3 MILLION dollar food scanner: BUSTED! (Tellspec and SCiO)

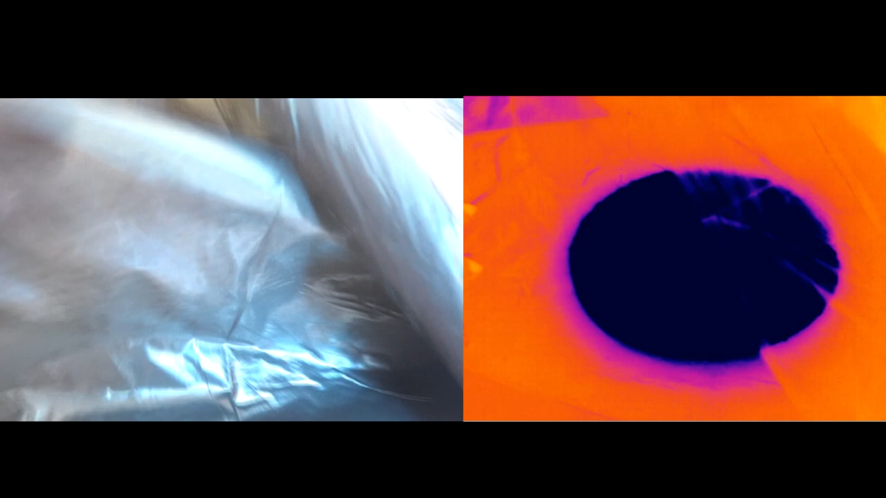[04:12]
So this is just one of the nice examples. You get a black polythene bag, and of course it completely obscures things to the visible, but the infrared, it makes almost no difference whatsoever.
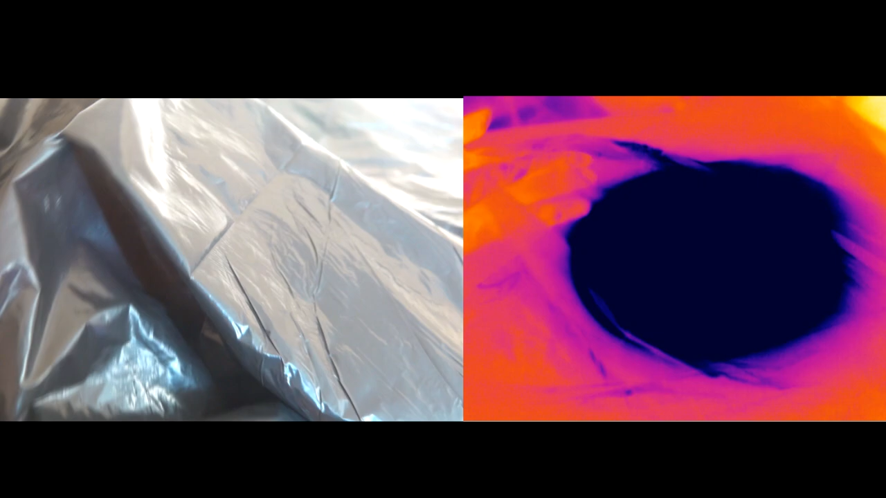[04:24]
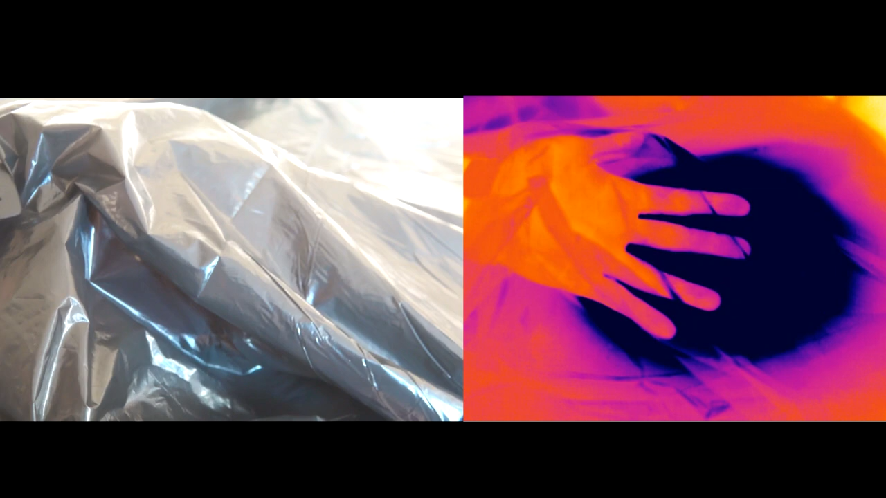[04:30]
However,
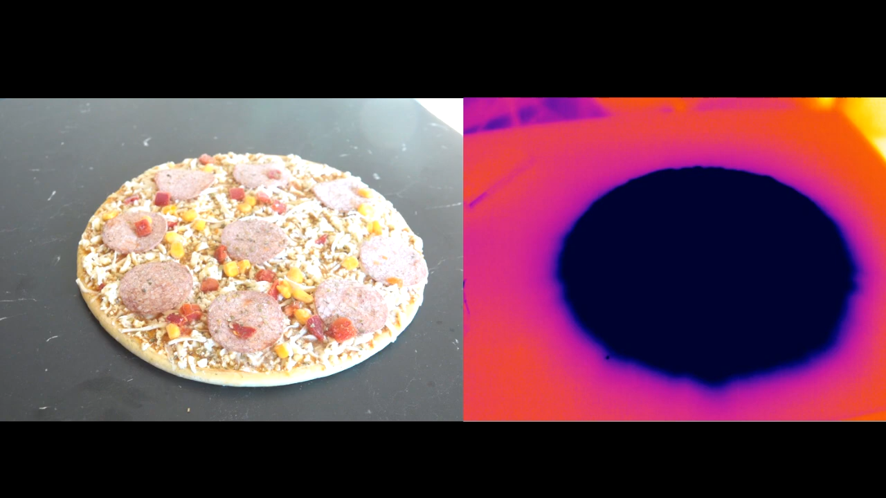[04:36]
most foods are an unholy mixture of many compounds and are really not that transparent to the infrared.
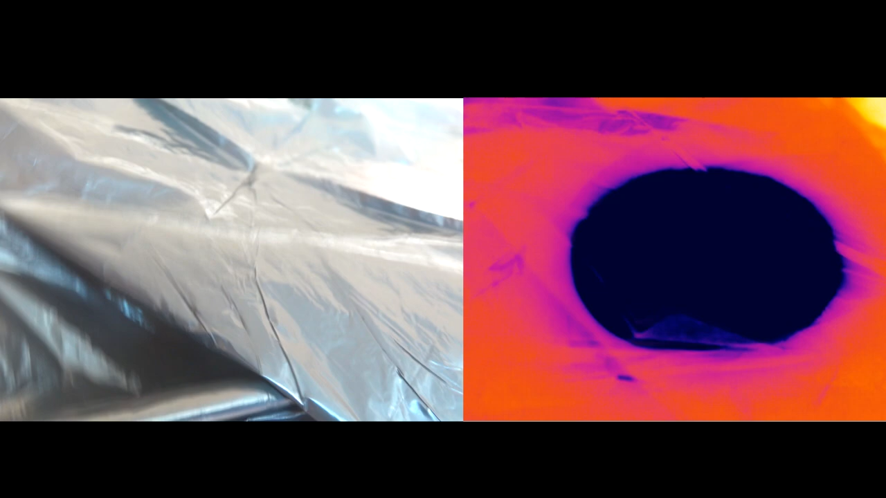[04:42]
The point is made really quite clear if you just get an infrared camera and point it at food and you realize you really can't see what the interior of the apple looks like.
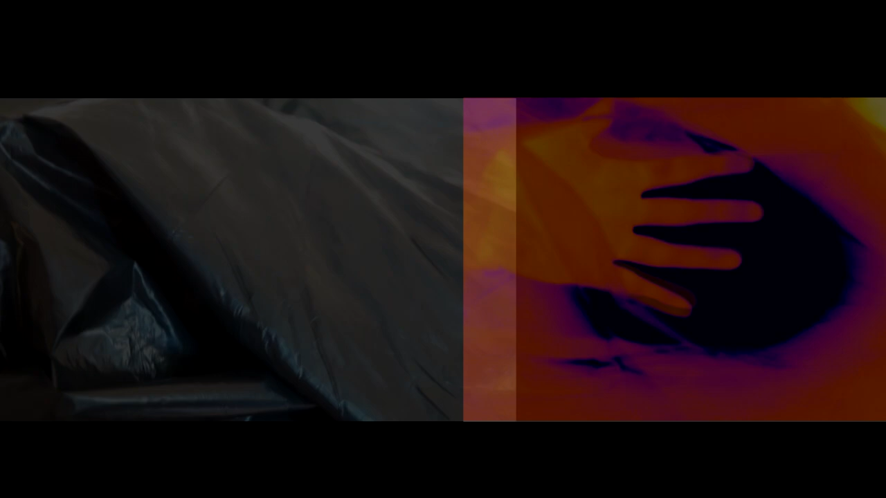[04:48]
There aren't many infrared photons coming out from the middle of the apple. Okay, so
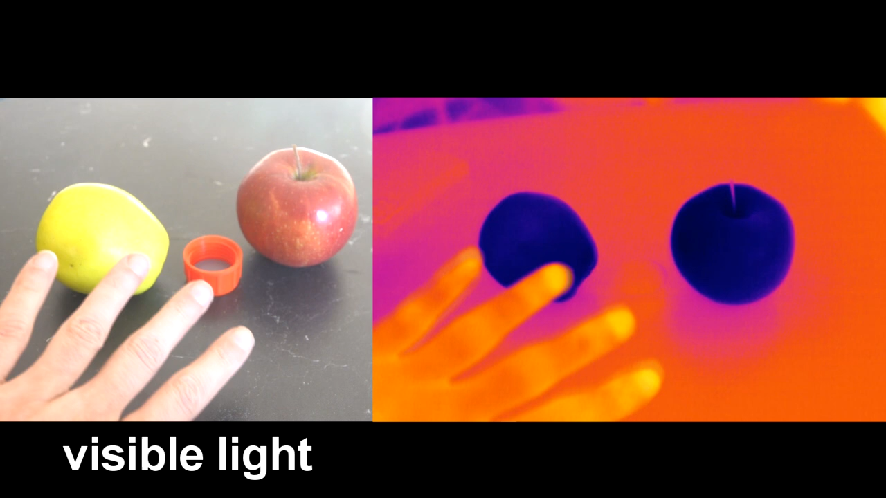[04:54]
Here you've got two apples, which have been in a slightly cooler room, so they appear very dark. As you can see, there's not much difference between a red apple and a green apple in the infrared. Plus, this object here has actually been in this room for some time, so it's absolutely wonderfully thermalized with everything else in the room. But of course, if I hold it for a bit, you'll see that there's fingerprints on there. And similarly, if I grab hold of an apple, you'll see there's fingerprints on it.
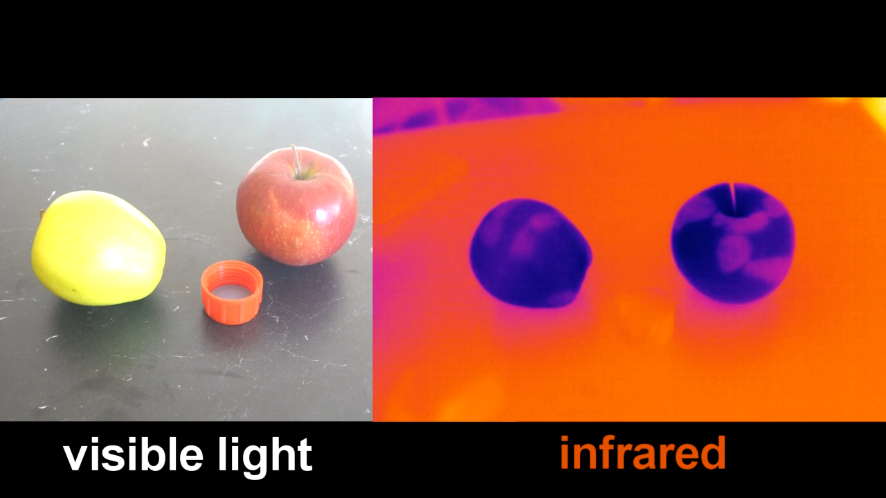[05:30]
If I grab hold of another apple, you'll see there's fingerprints on it. And those fingerprints will vanish as the apple equilibrates to room temperature. In fact, let's just take another step back for a second.